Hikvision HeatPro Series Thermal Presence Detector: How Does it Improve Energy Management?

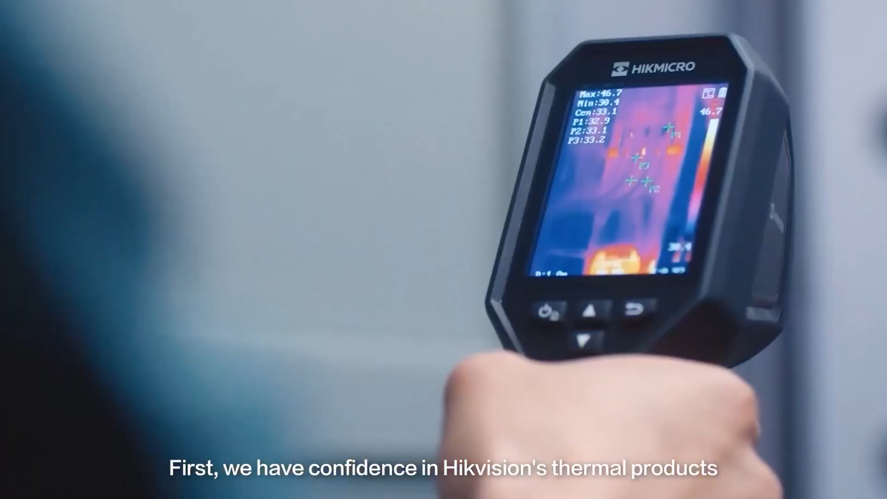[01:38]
First, we have confidence in Hike Vision's thermal products, which ensure accurate detection day and night.
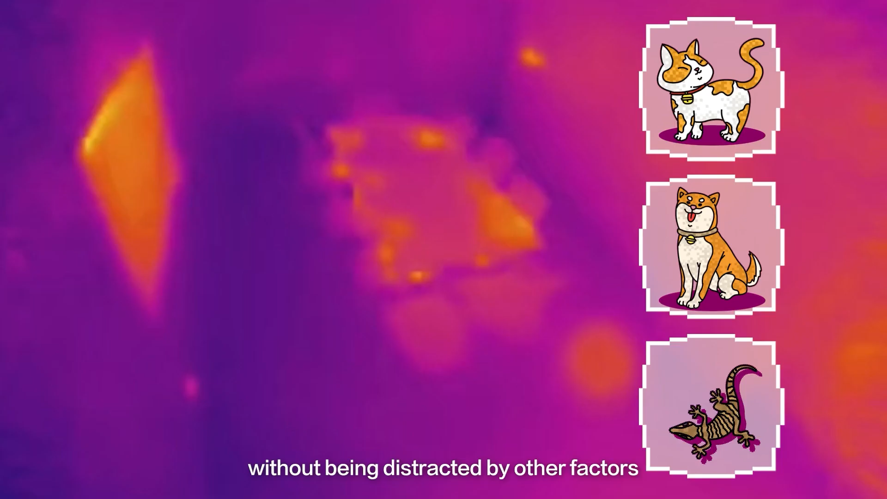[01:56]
these outdoor thermal security devices detect the presence of people without being distracted by other factors like sounds or small animals.
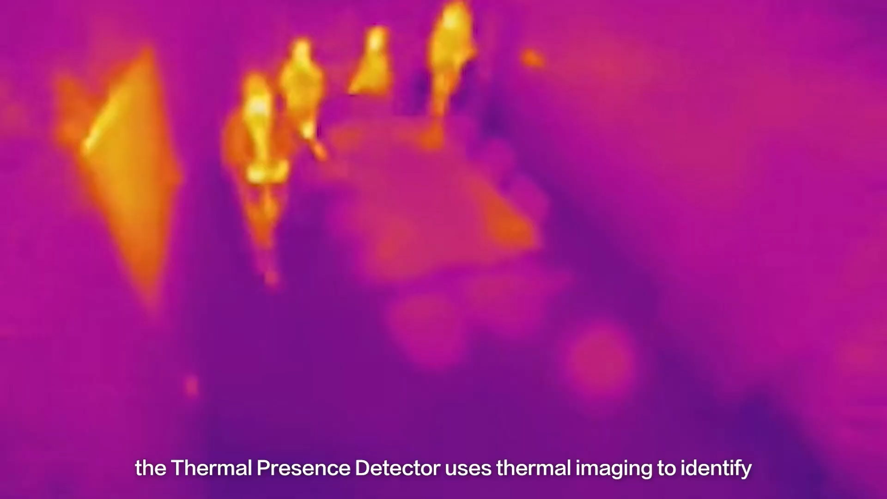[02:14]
The thermal presence detector uses thermal imaging to identify how many people have entered or left a conference room.
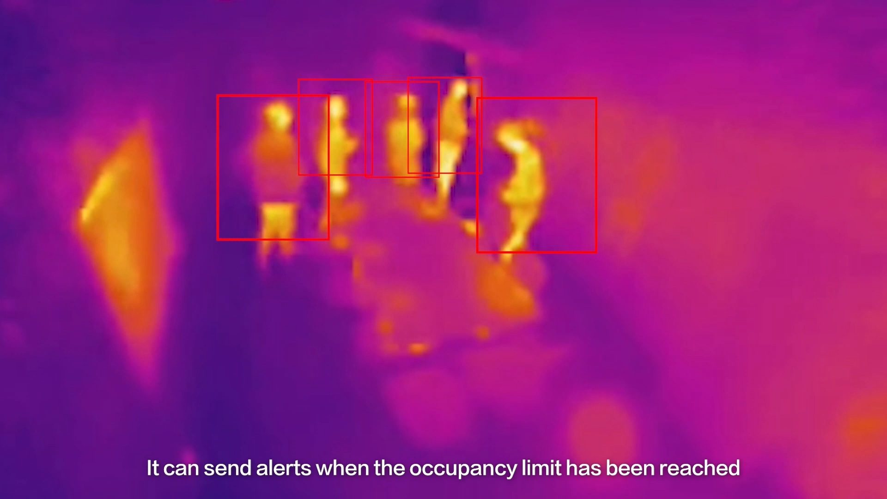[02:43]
It can send alerts when the occupancy limit has been reached.
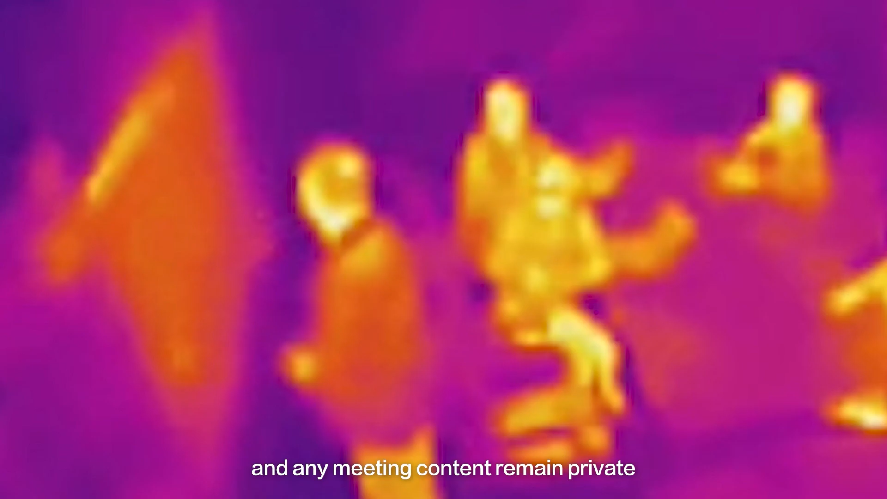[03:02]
private and secure since our thermal presence detector is GDPR compliant.